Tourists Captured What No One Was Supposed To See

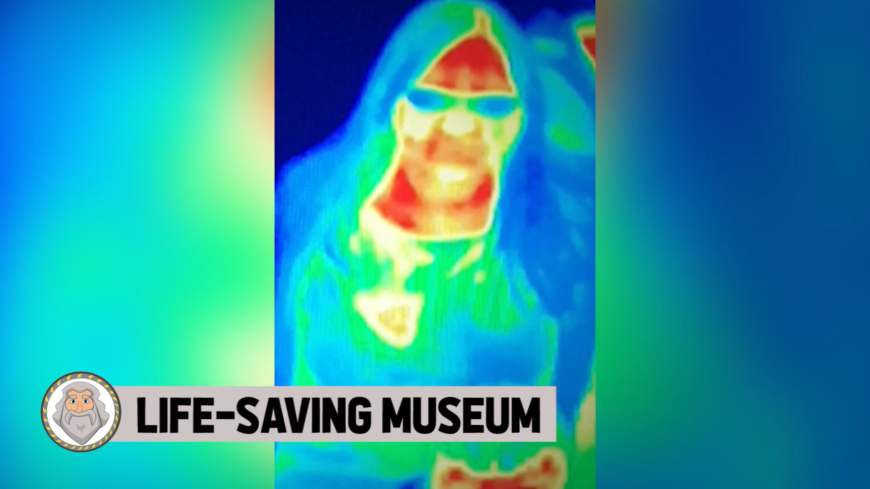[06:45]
Life-Saving Museum A Scottish family vacation provided one woman with a potentially life-saving discovery.
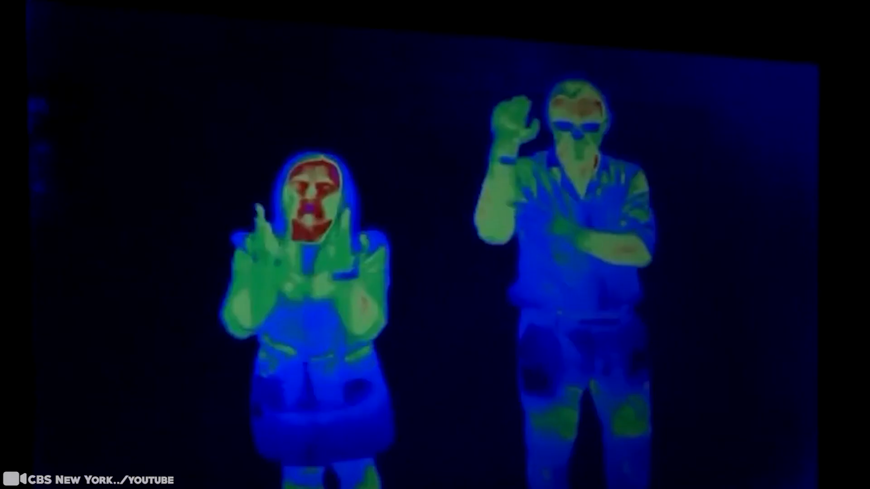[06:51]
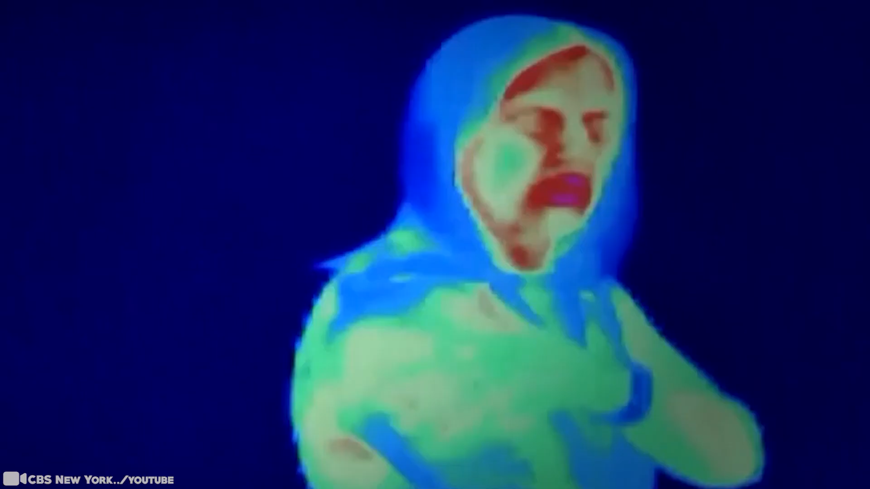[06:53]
When walking through a thermal camera at a museum with her family on a trip to Edinburgh recently,
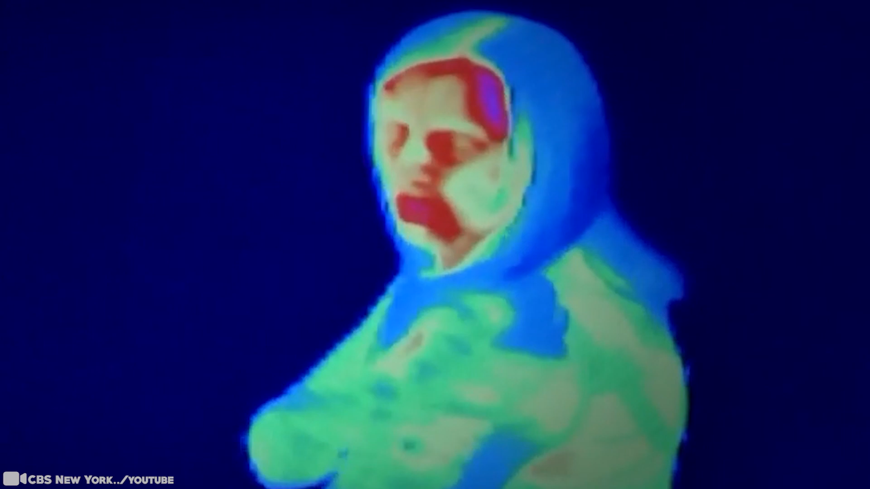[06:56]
the 41-year-old noticed an odd heat patch on her chest, which, incredibly, led to a breast cancer diagnosis.
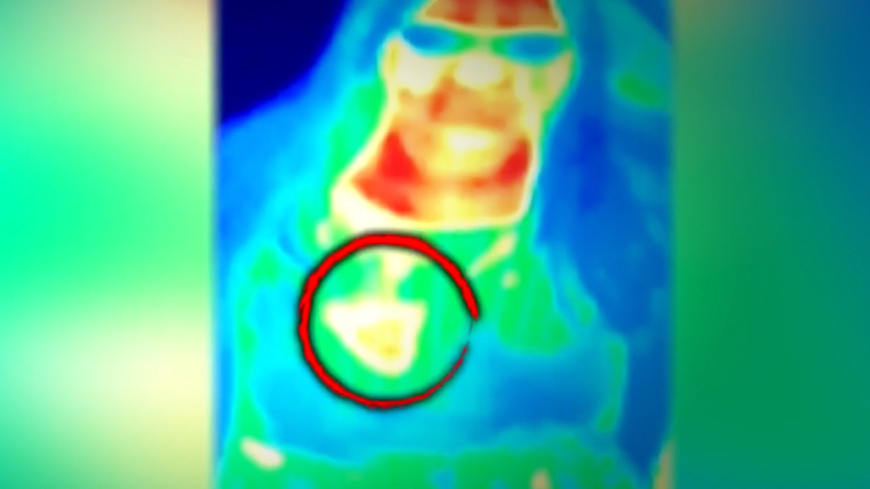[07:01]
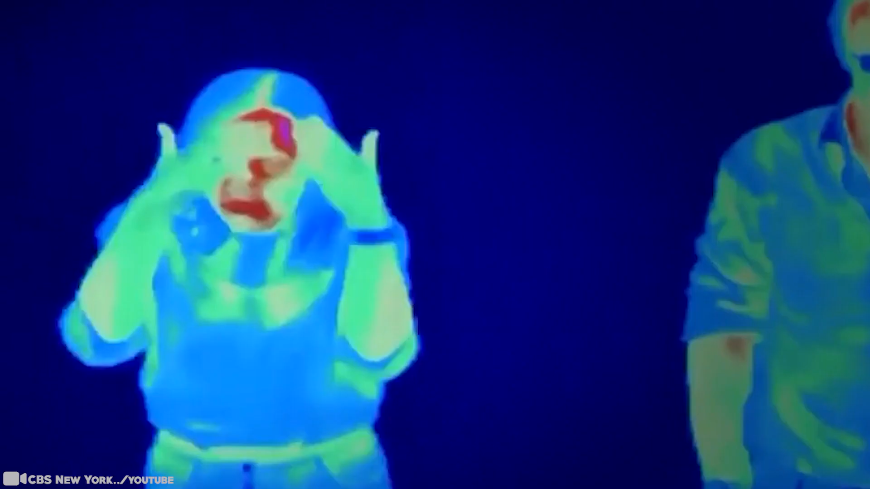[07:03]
While making our way through the floors, we got to the thermal imaging camera room, she said. As all families do, we entered and started to wave our arms and look at the images created.
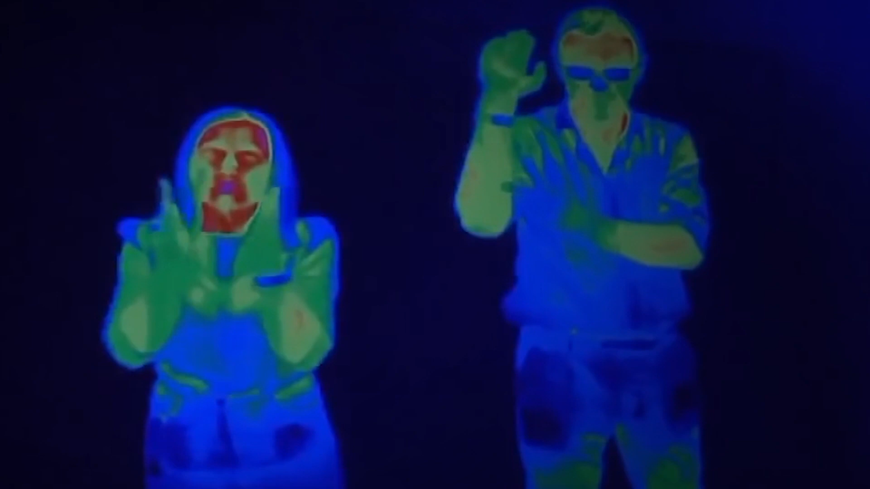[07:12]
But while posing for the camera, she noticed something discolored on her chest. Confused, she thought it was odd. And having looked at everyone else's that they didn't have the same, she took a picture and carried on enjoying the rest of the museum.
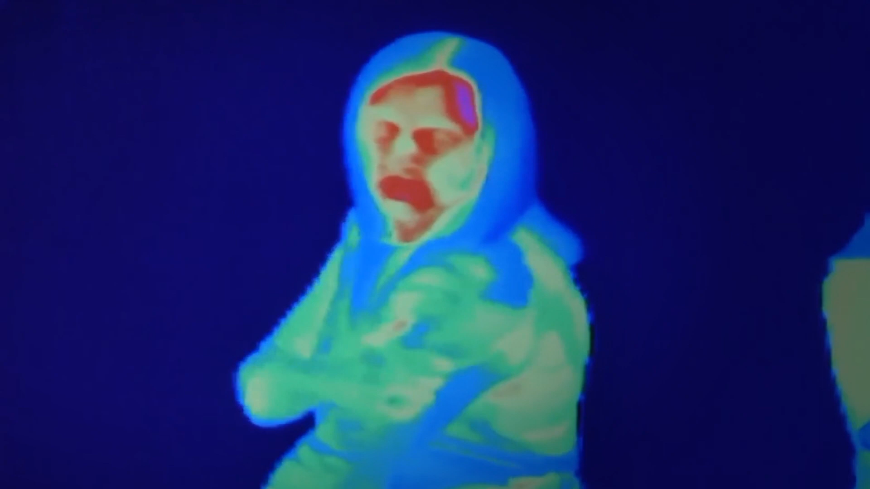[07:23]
After the vacation, the lucky woman came across this image. At this point, she went online to see what this could mean and saw a lot of articles about cancer in thermal imaging cameras.